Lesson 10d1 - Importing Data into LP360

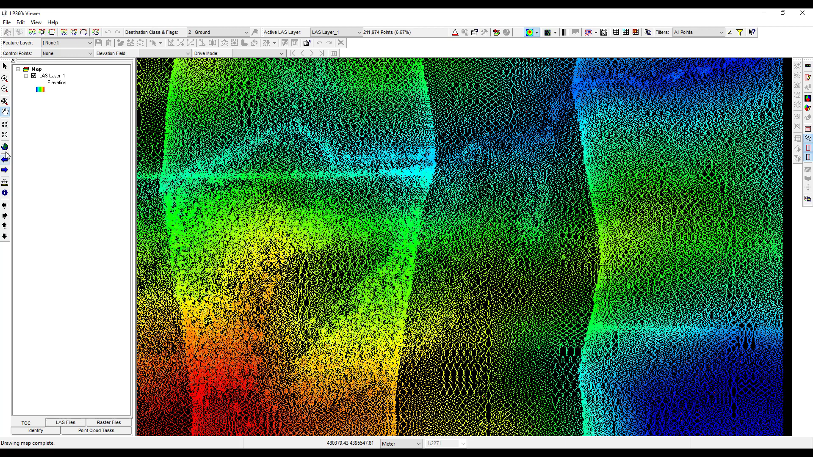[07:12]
The zoom previous button returns to the previous zoom level. And finally, the full extent button returns to the default map view. The LP360 toolbar enables us to easily change visualizations using the legend types and draw types drop down menu. Legend types displays points based on attribute values such as elevation, classification, intensity, and point source ID. The availability of various legend types is dependent upon the attributes present in the loaded LIDAR tile.
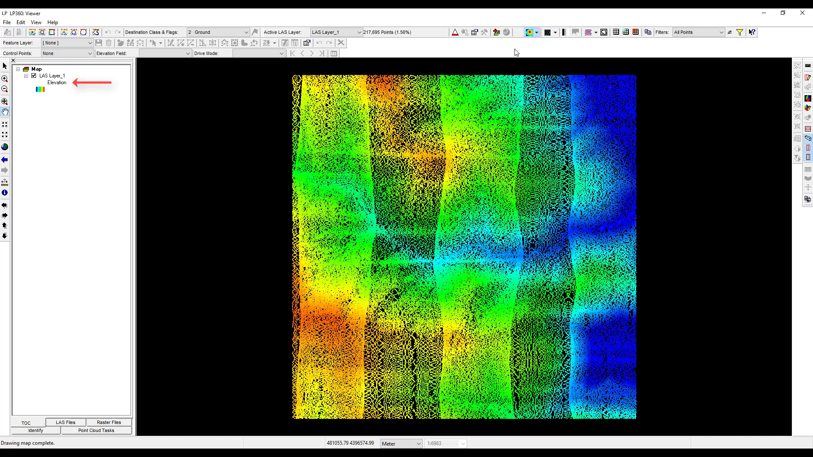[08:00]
Notice that the TOC tab in the table of contents also displays elevation as the current legend type. Click on the legend types drop down menu and select display by classification. The legend on the TOC tab now displays all possible point classifications.
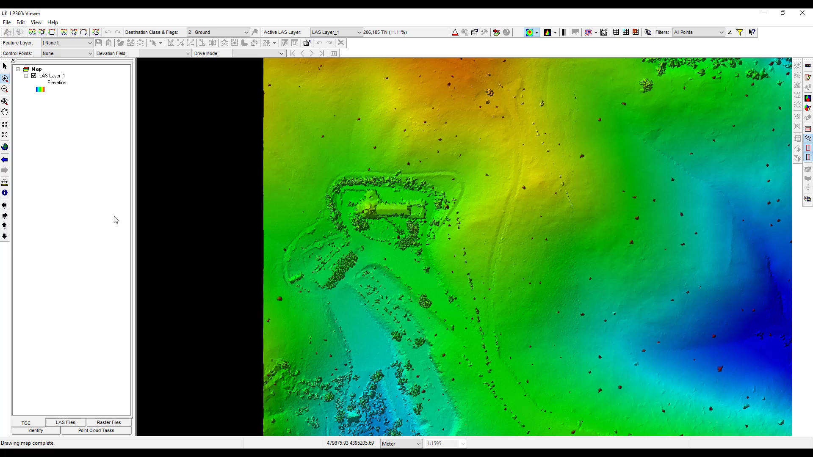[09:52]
are harder to identify with this legend, as compared to the previous display by intensity legend. LP360 provides the ability to apply intensity shading on top of the current display surface. Similar to the legend types tool, the ability to use the apply intensity shading tool is dependent upon the existence of intensity values within your last dataset. Now click the apply intensity shading button to the right of the draw type button. You should now see an intensity shading applied to the elevation surface.
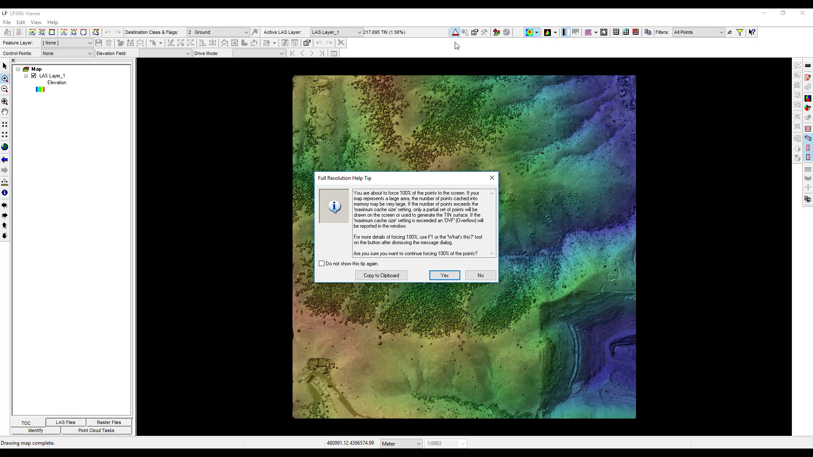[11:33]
Since the view pane is currently displaying the entire extent of the last data, this tool will fill to force the 100% resolution on the entire tile. Note this tool tip will only pop up if this is the first time using the force 100% resolution button during this session. Click no to exit the tool tip. Using the zoom in tool on the display and navigation toolbar, zoom in on the building in the lower left corner. This is the Mother Cabrini Shrine in Golden, Colorado. The drop down menu below the view pane shows the current scale of the display. This will be grayed out in the LP360 Viewer License software version.
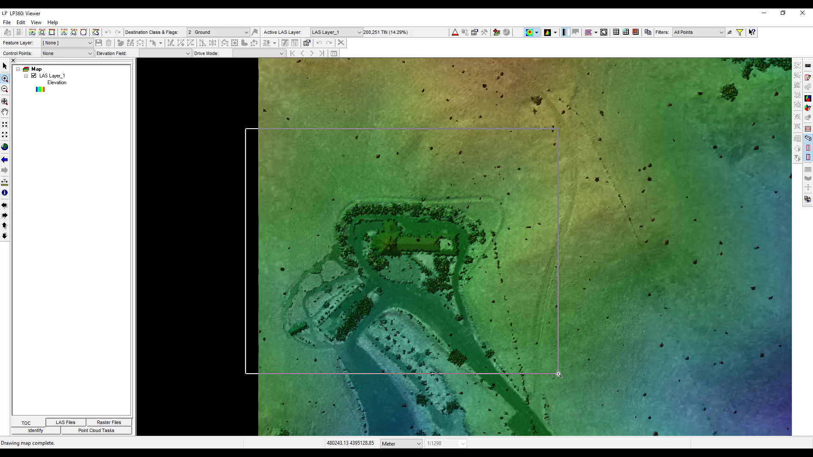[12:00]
Using the zoom in tool, zoom in until the scale display reads just under 1 to 1000. Now that we are zoomed into a smaller region, click the force 100% resolution button again. On the LP360 toolbar, you should now see that the view pane is displaying 100% of the data. Displaying 100% of the data on the subset of our last tile significantly increases the details we can observe in the view pane.
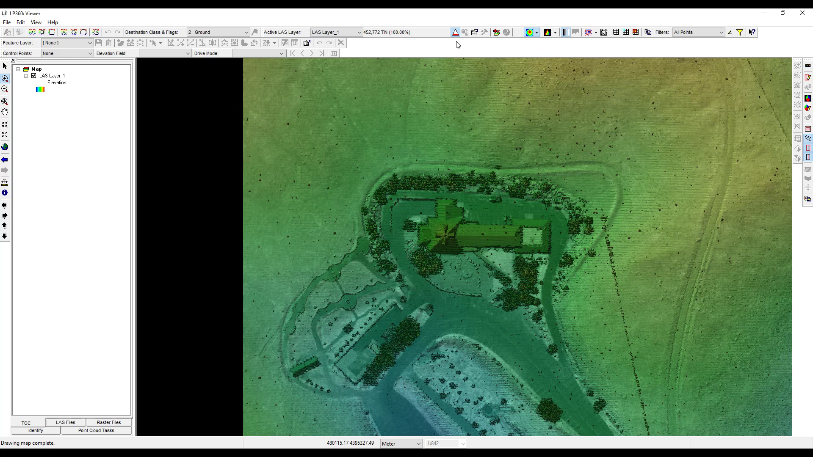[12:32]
The outlines of the buildings and hedges are now sharply defined, and we can even make out lines in the parking lot. Now deselect the force 100% resolution button and use the full extent button on the display navigation toolbar to return to the full extent of the last tile. LP360 also makes it very simple to view the data in 3D. Start by activating the viewer integration toolbar. This is accomplished by clicking on the drop down view menu and clicking the viewer integration toolbar. The viewer integration toolbar will now appear in the LP360 window.
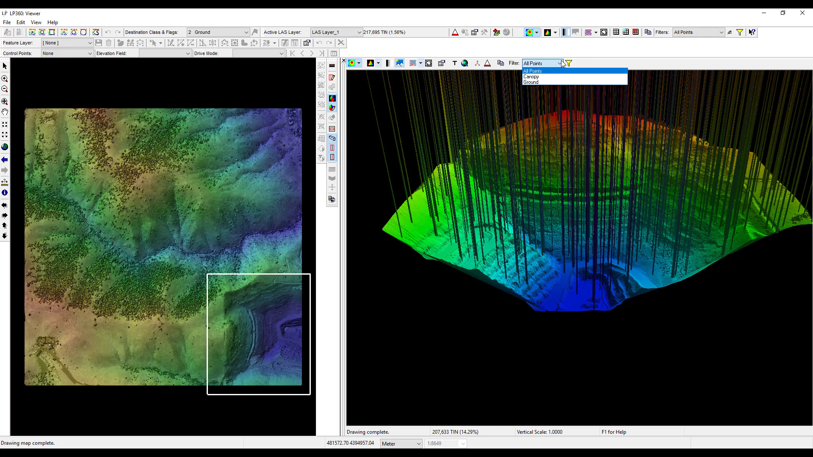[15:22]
The filter drop down option provides several preset options such as ground and canopy. Keep in mind that the availability of these filters will depend on the classifications within your last tile. Using the filter drop down in the 3D view, select ground. The 3D window now only displays points that have been classified as ground. Next, we can also select points of interest by changing the display properties for our last tile. Click on the display properties icon in the 3D window. This will open the viewer properties window for the last tile. The viewer properties window provides a lot of options to customize point symbology and point filters, which are beyond the scope of this tutorial.
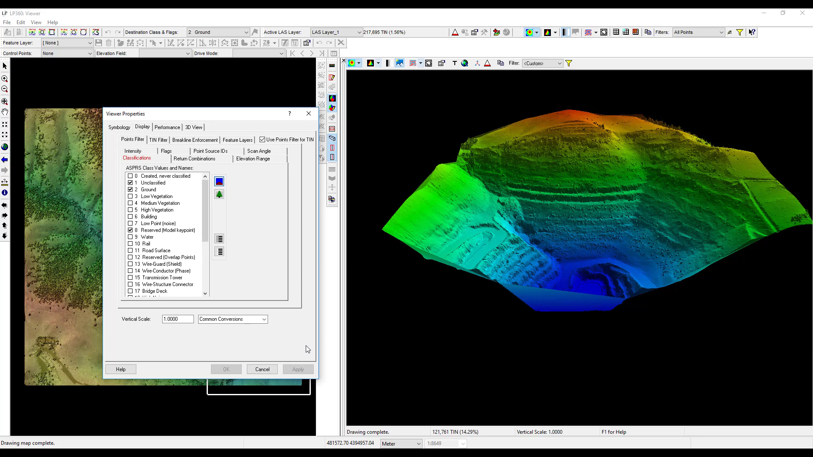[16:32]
In the classifications tab, toggle on class 1 unclassified and then click apply. In the 3D window, you should now see sparse vegetation appear on the ground surface. The classifications tab provides complete control over which point classifications to view or exclude from the view. Click cancel to exit the viewer properties window. Now click apply intensity shading on the 3D window toolbar. As we saw in the 2D view, applying intensity shading sharpens fine surface details such as the quarry striations and the vegetation. In addition to the 2D and 3D views, LP360 Viewer provides profile view options which can be useful for further data exploration.
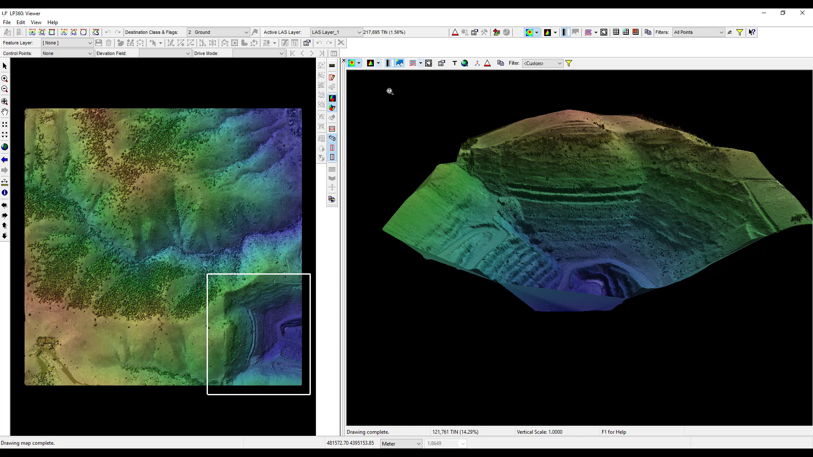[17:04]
To simplify the view interface, close the 3D view window by deselecting the toggles the 3D window button. Now on the viewer integration toolbar, click the toggle profile window button to activate the profile view.
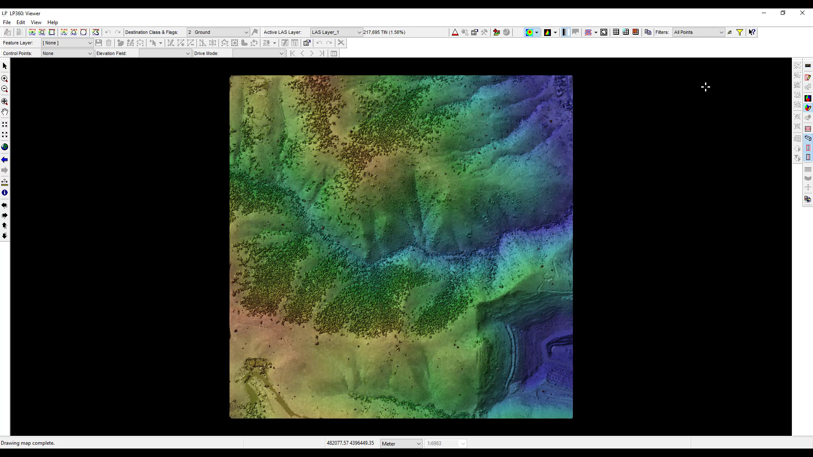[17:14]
The profile view window will appear in the bottom of the LP360 Viewer window. Select the draw the profile box in 2D view and draw the profile centerline in 2D view buttons. Now click the draw a profile line button.
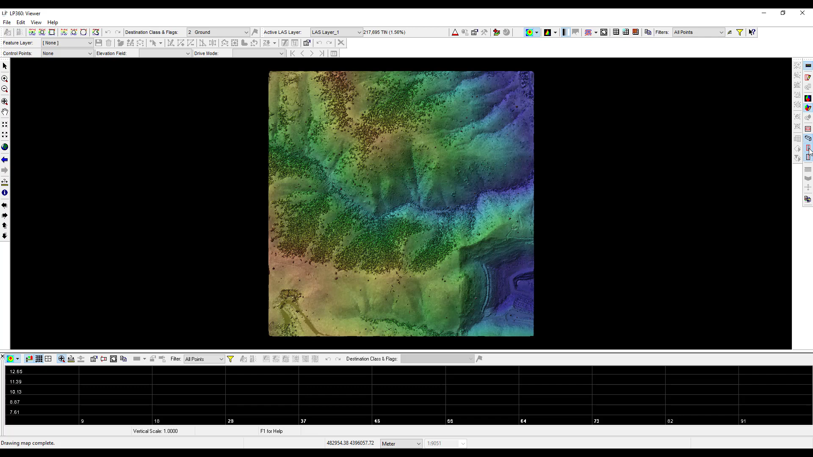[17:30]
To create a profile in the 2D view pane, first click on a hill on one side of the valley, then move your cursor to the hill across the valley and click again, thereby creating the centerline for the profile view.
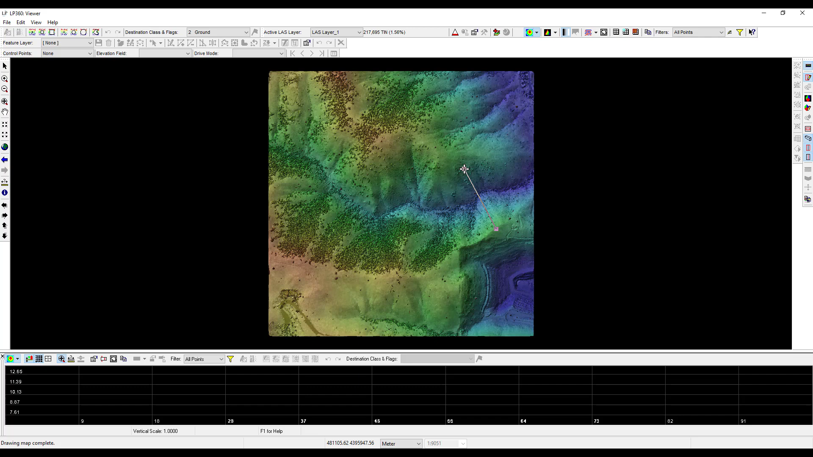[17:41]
To adjust the width, move your cursor perpendicular to the centerline. When you are satisfied with the width, click a third time to make your selection. The points contained within your profile box are now displayed in the profile view. Now enlarge the profile view by hovering your cursor at the top of the pane until a resize icon appears.
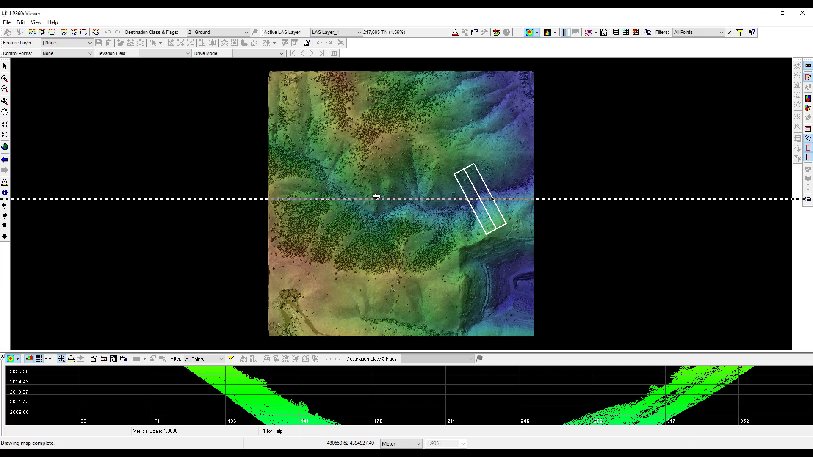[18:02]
Then click and drag the bar up to resize the window until you can view the extent of the profile. As with the 2D and 3D view of windows, the profile view also contains the legend types menu and the display properties menu. The profile view is another convenient method to explore point classifications and attributes contained while simultaneously viewing the underlying topography of the surface.